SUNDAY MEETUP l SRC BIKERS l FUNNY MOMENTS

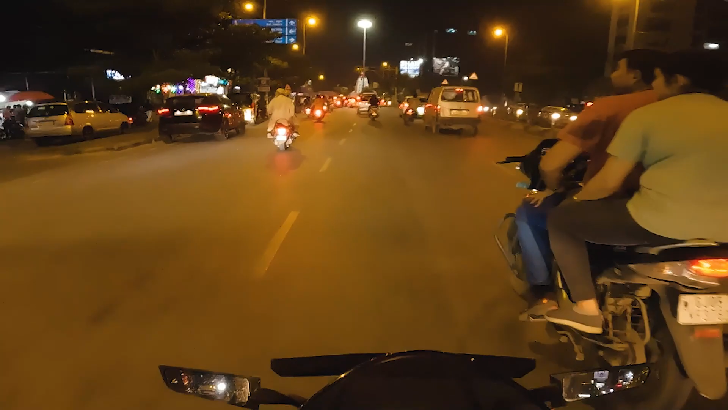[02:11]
वो जिस तरह से निकला है ना एफजी वाला, मेरे को कुछ बोलना ही नहीं। मैं एक सेकंड के लिए सोचा कि ये गिरने वाला है, बट साला नहीं गिरा, बच गया।